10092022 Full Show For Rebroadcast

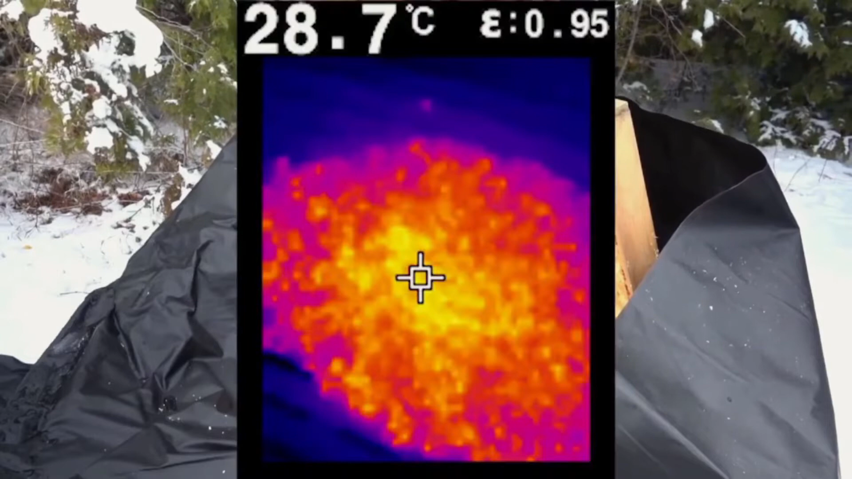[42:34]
On screen: spot 28.7°C
A thermal imaging camera in this situation shows a temperature of 83.6 Fahrenheit or 28.7 Celsius at the center of the hive,